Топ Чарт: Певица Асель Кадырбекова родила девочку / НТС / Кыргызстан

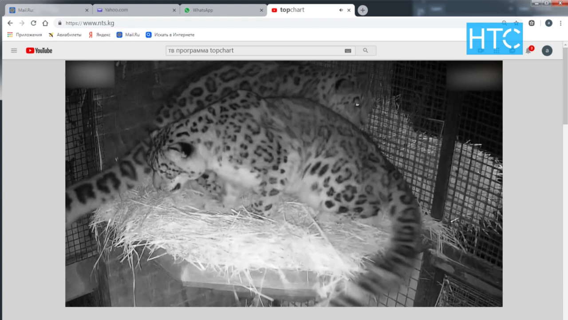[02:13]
что им довелось присматривать за забавными и грациозными дикими кошками. По их словам, Джесси часто подкрадывается к Пане и бугает его, заставляя высоко подпрыгивать. На скрытую камеру во внутренней части вольера барсов, скрытой от чужих глаз, попадают романтичные моменты из жизни хищников. Работники парка даже сделали видеоподборку. Джесси и Паня спят плотно, прижавшись друг к другу. Время от времени они меняют положение, но каждый раз укладываются вплотную, но иногда Паня заботливо ложится позади.